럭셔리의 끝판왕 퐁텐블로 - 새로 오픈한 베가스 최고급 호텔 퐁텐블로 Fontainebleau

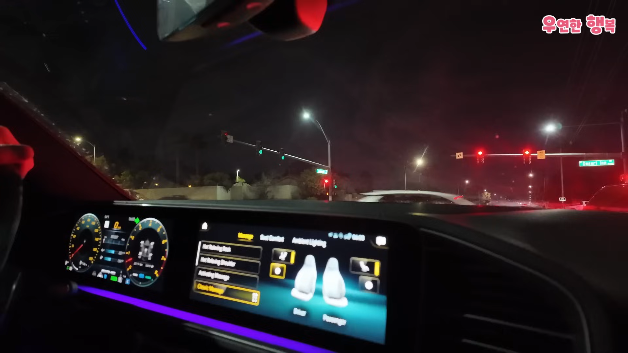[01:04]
미국은 여기 조수 받는 건데. 자, 옆에 뚜껑에 파란 줄이 있는 데가 오늘 가는 폰텐블루.
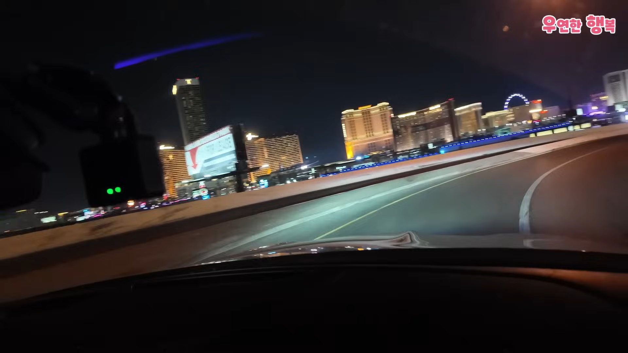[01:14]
옆에는 지금 보여주려니까 다른 데로 정확히 보이네요.
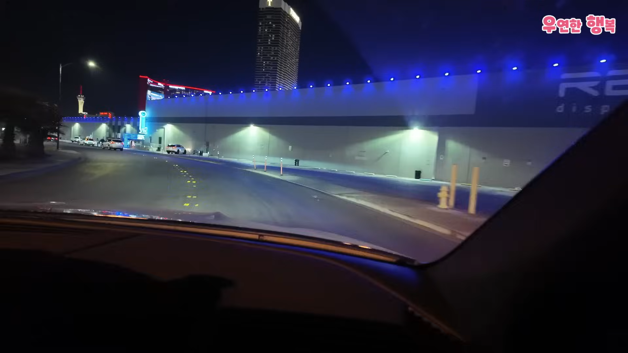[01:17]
나도 몰라. 아, 몰라. 20년에 살았어. 여기서 오른쪽. 여기를 나도 안 가보니까 모르지.
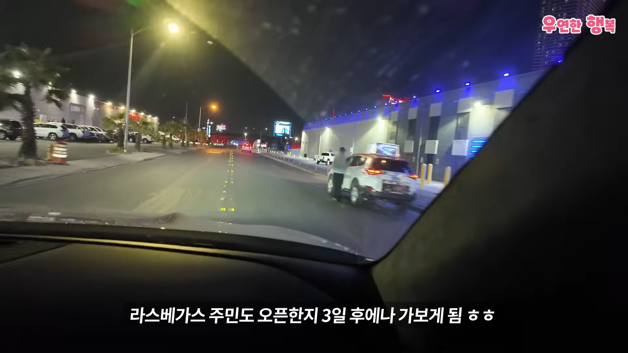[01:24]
나는 요거 호텔 문 연지는 몰랐다. 문 연다는 얘기만 듣다가. 나도 문 연지는 몰랐어. 플라넷 털틴? 요건 또 뭐야? 이런 데는 그거 아니야? 대마판. 그치. 그래? 다 대마판인데.
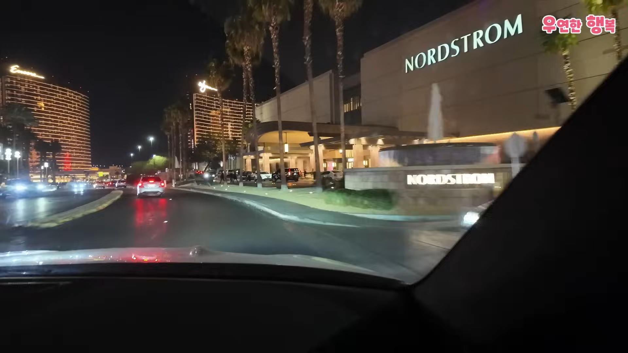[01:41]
자, 노스트롬, 윈. 앞에 앵코. 트럼프 인터내셔널 호텔. 나 트럼프 인터내셔널 호텔 앞에 처음 와봐.
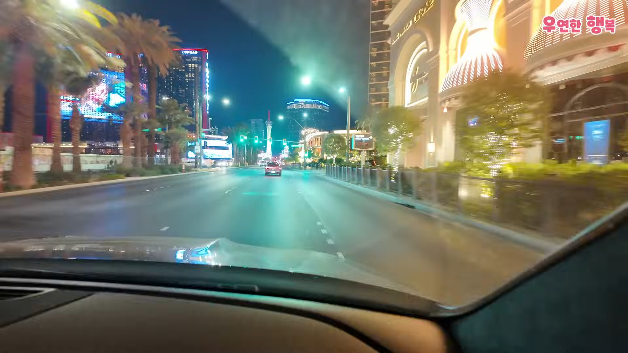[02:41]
비교해봐라. 저 앞에 보이고 있죠? 스트라토스피어. 스트라토 호텔. 옛날엔 스트라토스피어인데 지금 스트라토 호텔. 지금 앵코 호텔 앞을 지나가고 있고요. 저 앞에 위에 파란 줄 친다가 폰텐 블루입니다. 그리고 옆에는 리조트 월드. 저게 2년 전에 졌고요. 지금 2년 만에 가장 큰 호텔.
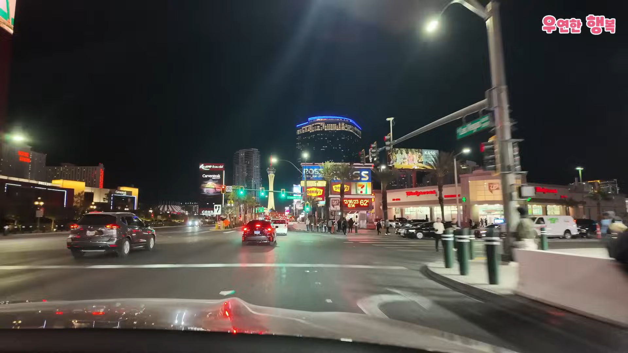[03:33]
자, 무료라고 하는데, 김치식당 지나갔네? 여기 있다, 지나갔네. 방금 전에 김치식당 지나갔고요. 여기 있는 이 건물들도 다 나중에 때려보시고, 또 큰 건물 질 것 같아요.
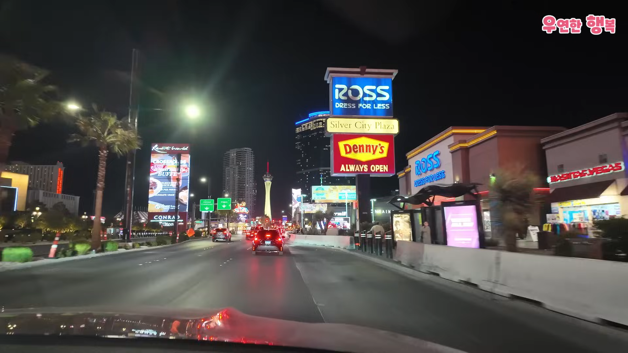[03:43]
오, 간판 크다. 여기 라스베이거스 마구 왔을 때 진짜 짓다 많아갖고 건물이 흥분스러웠는데.
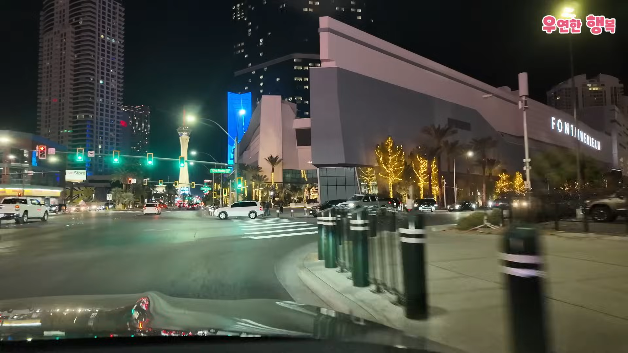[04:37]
여기가 사우스 아닐까? 자, 폰텐 블루.